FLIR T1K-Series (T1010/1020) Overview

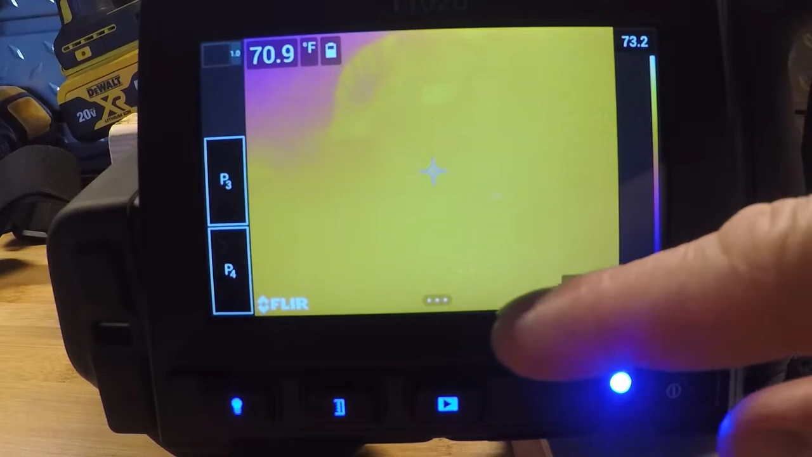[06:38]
On screen: spot 70.9°F
That's going to bring up our submenus. We can use that with our touchscreen or we can use that with a joystick. So I can select the joystick, and that's what I'm going to use for this. On the left-hand side is how we're recording. So if we're going to do single shot, image mode, or video. Video, for example, we have two different kinds of video. MPEG, just a home movie in infrared, and then also radiometric capable video. And I'll show you how to select that later on, but basically what that allows you to do is record an infrared video and extract live temperature data images out of that file. And again, if you have questions on that, we can discuss that offline.
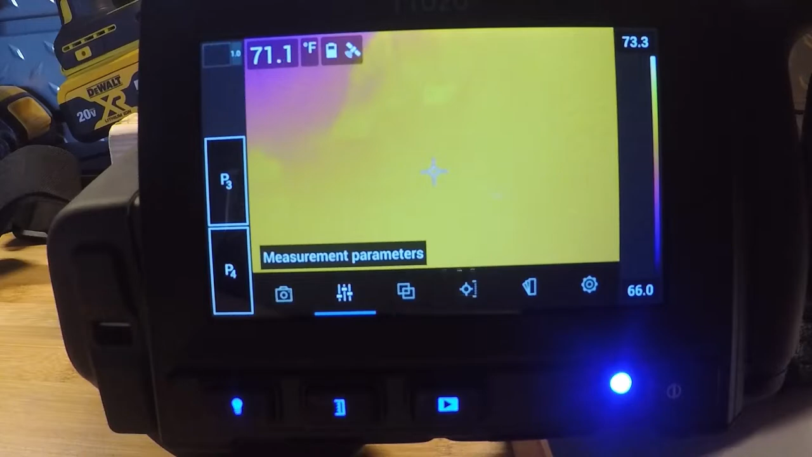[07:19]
On screen: spot 71.1°F
Then we have our time-lapse recording mode. On the next menu over, we have our measurement parameters. These are all different parameters that will affect your measurement on the camera.
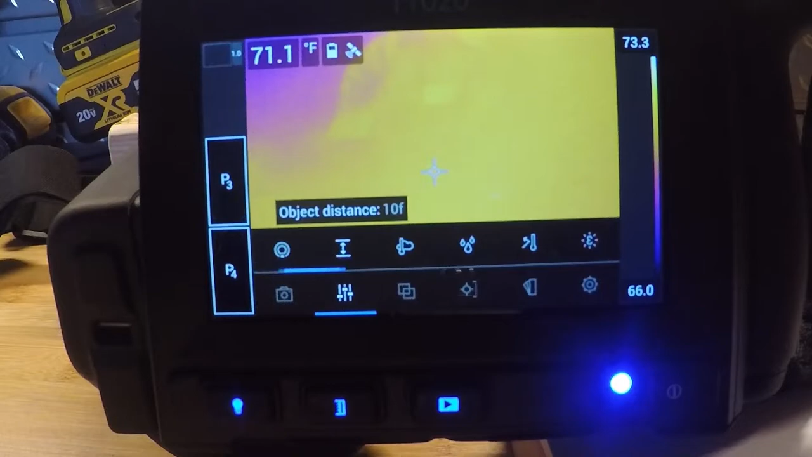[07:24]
On screen: spot 71.1°F
There's some different ones here that we can select. Emissivity, for example, is how well a surface emits infrared radiation. It's going to be defaulted to 0.95. That's an important piece of information.
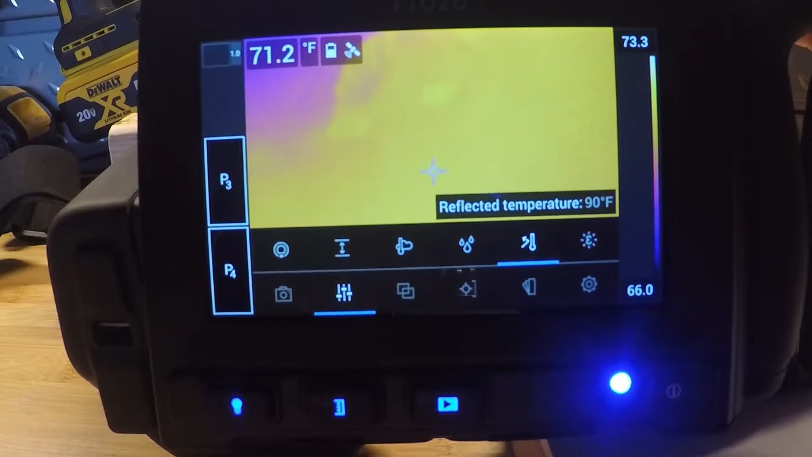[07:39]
On screen: spot 71.2°F
If you have questions on what that is or what any of these are, we can take those offline if you'd like to discuss some of those things. So distance, object distance, basically just based on how far the target is away.
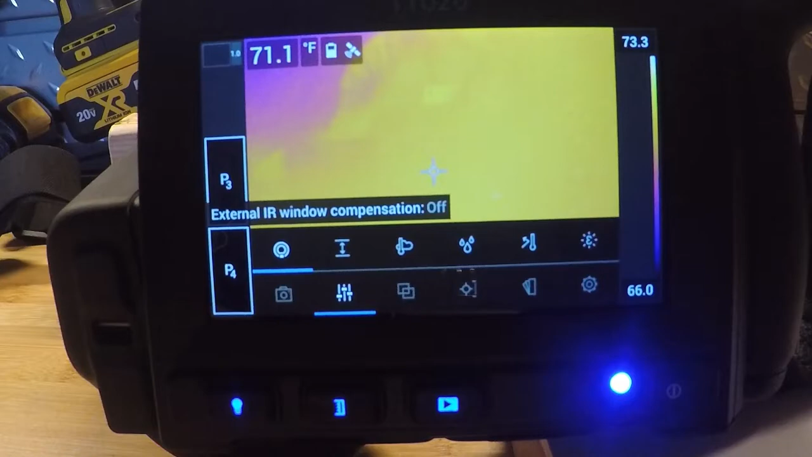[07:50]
On screen: spot 71.1°F
And then we have our IR external window compensation. This is an important thing if you're looking through MCC buckets, switchgear, things like that.
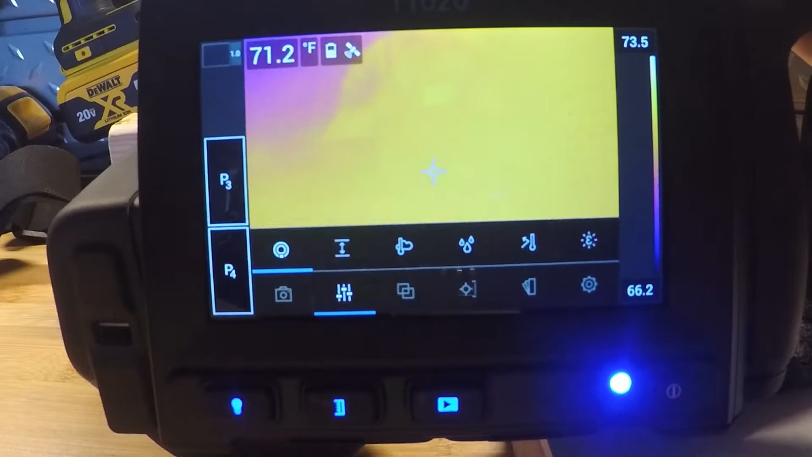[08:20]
On screen: spot 71.2°F
Again, it's kind of dependent on the window, so that's another thing that we can take offline if you have questions. Next menu over is our image modes. Thermal MSX is multi-spectral dynamic imaging. It's basically overlaying the digital camera with the thermal image, giving you visual details.
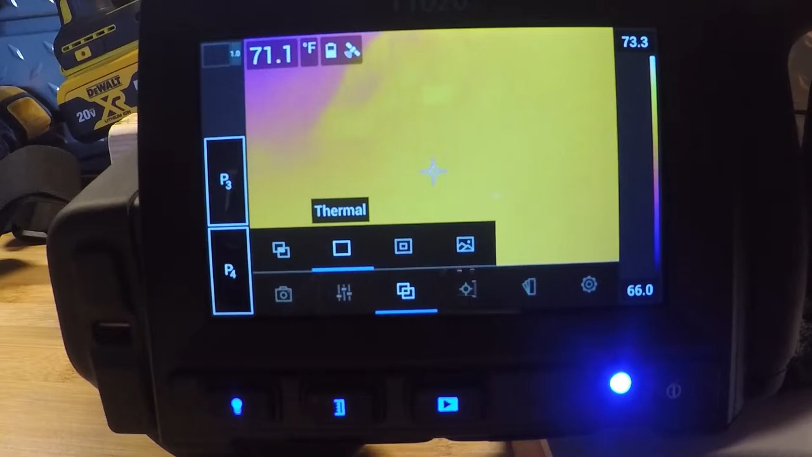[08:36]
On screen: spot 71.1°F
Lots of applications where that's handy. Our thermal menu, picture-in-picture, is a really good one to use if you have very little thermal contrast on the screen.
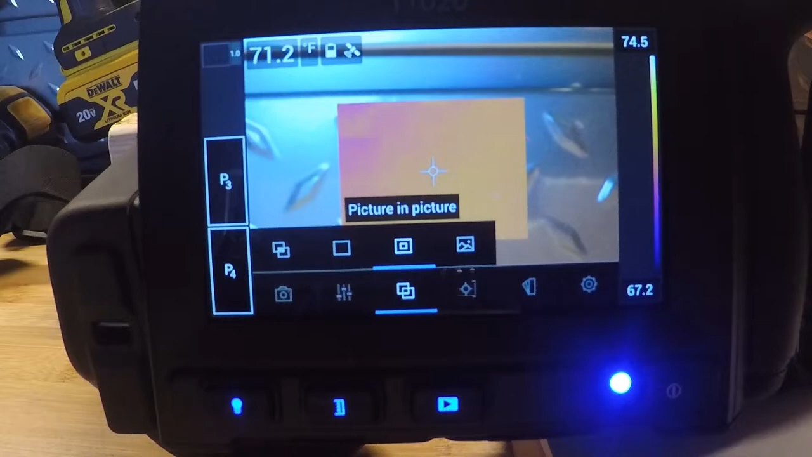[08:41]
On screen: spot 71.2°F
It shows us the digital on the outside, thermal in the center, and then our digital camera.
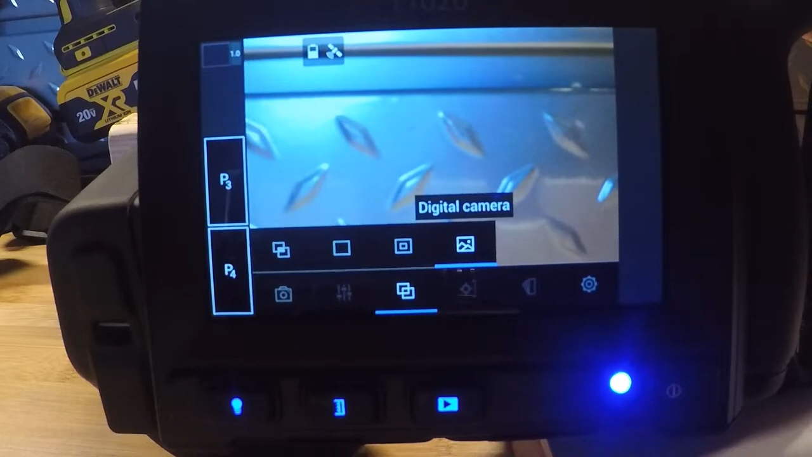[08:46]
Our images are stored in both thermal and digital from the get-go.
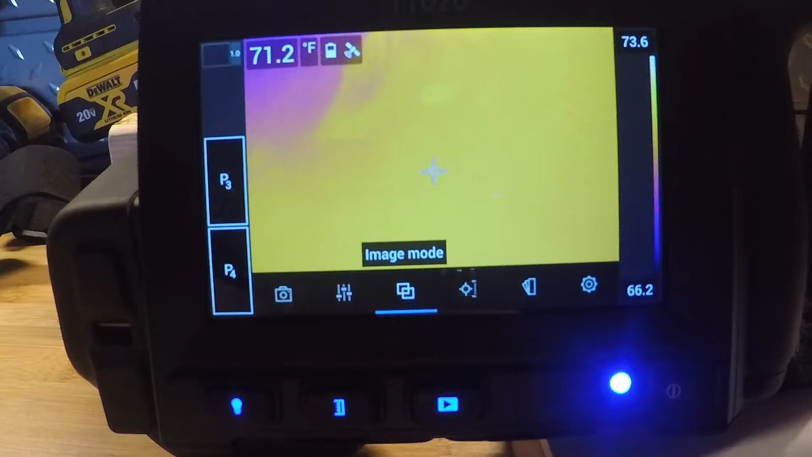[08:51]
On screen: spot 71.2°F
We have our measurements. So we have a center spot right now. There's no measurements. It clears the screen. All you're seeing is thermal contrast, our center button.
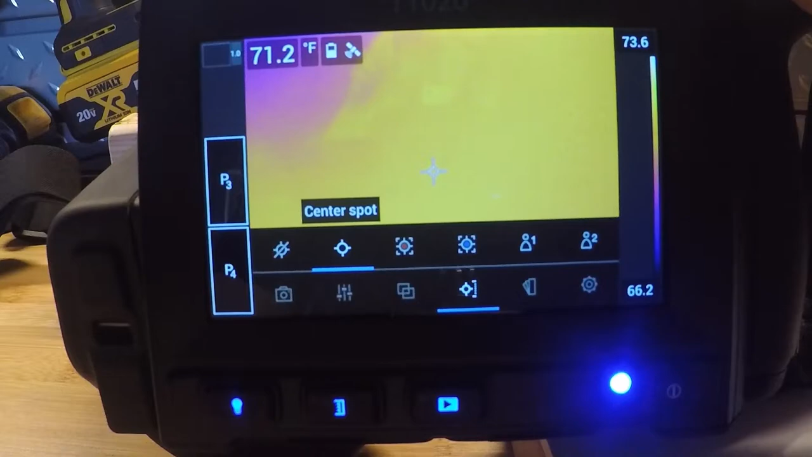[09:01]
On screen: spot 71.2°F
And this is actually going to show us the temperature measurement in the top left corner. This one I selected is a hotspot box. So right now, it's jumping to the hottest thing in this rectangle.
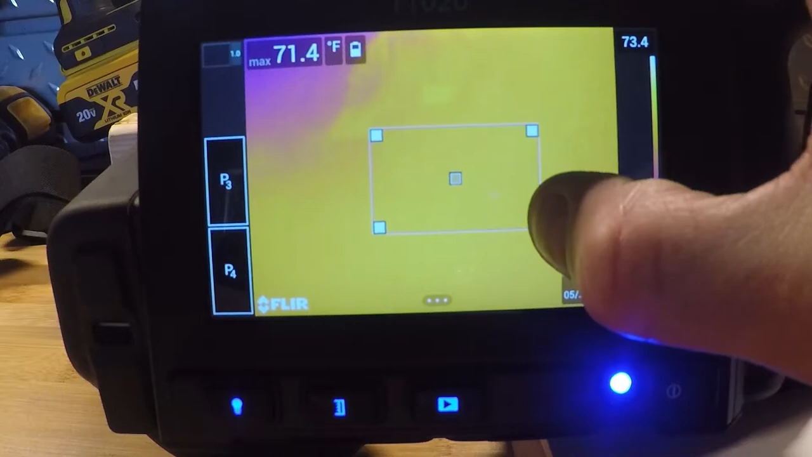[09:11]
On screen: max 71.4°F
And I can resize that if I'd like to. We can also do that with a cold spot measurement.
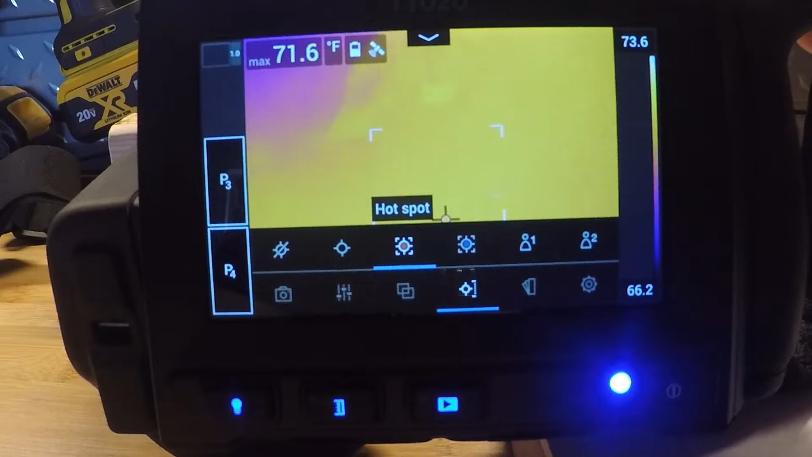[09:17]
On screen: max 71.6°F
So if I toggle over, it's going to show us the coldest thing in that box.
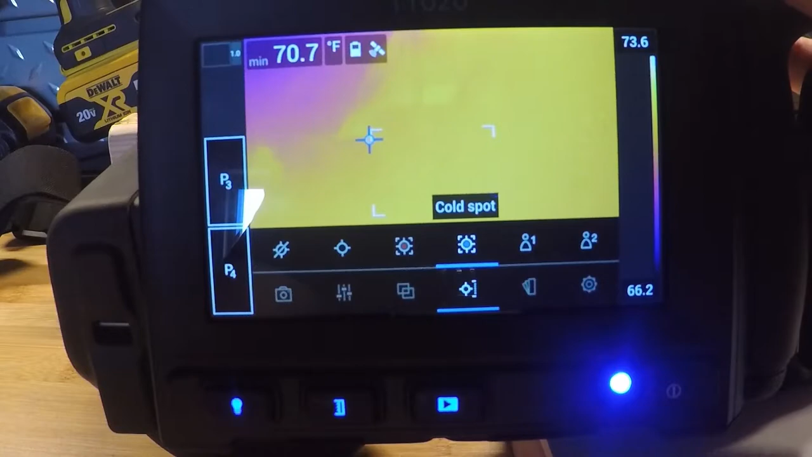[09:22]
On screen: min 70.7°F
We actually can do both hot and cold. We can do average. We can have markers on there if we'd like.
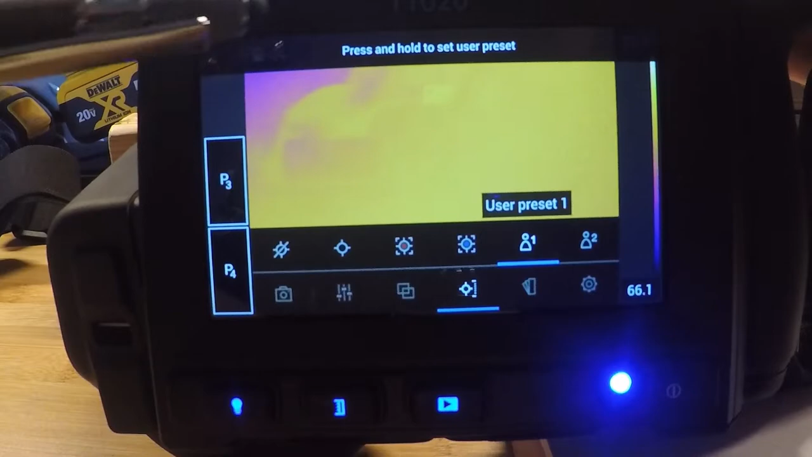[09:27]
These next two on the right are user presets.
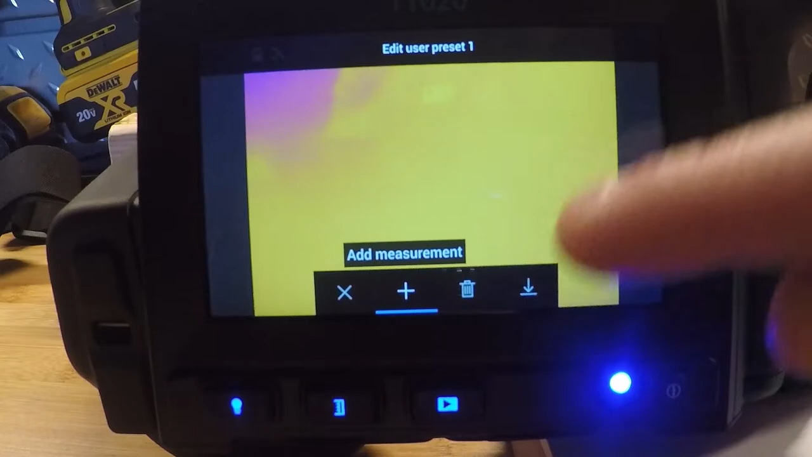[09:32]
So if I hold that button down, it'll give me the option to add boxes or spots or circles or several spots,
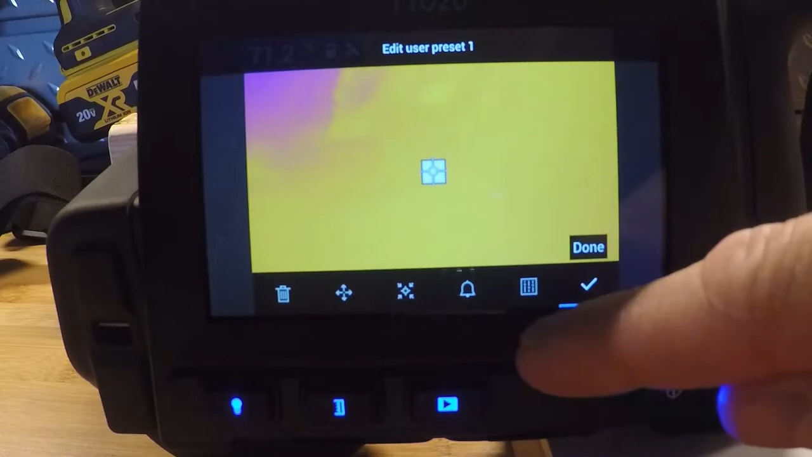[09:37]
for example, if I wanted to.
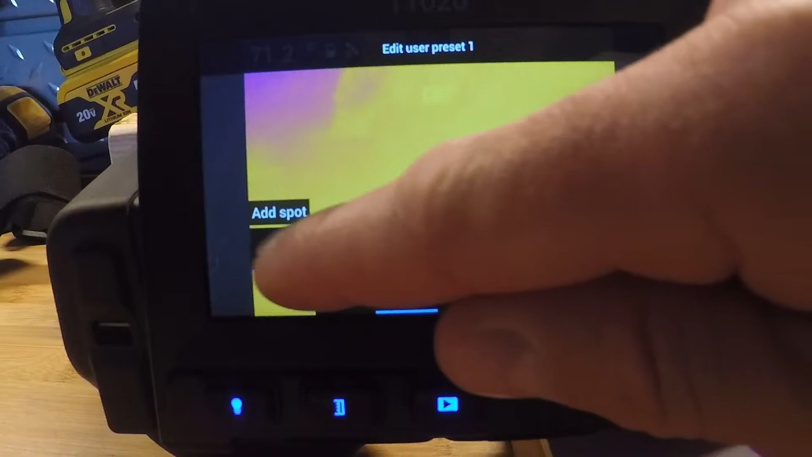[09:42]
So if I go back in and add another one, I can slide that over on the screen.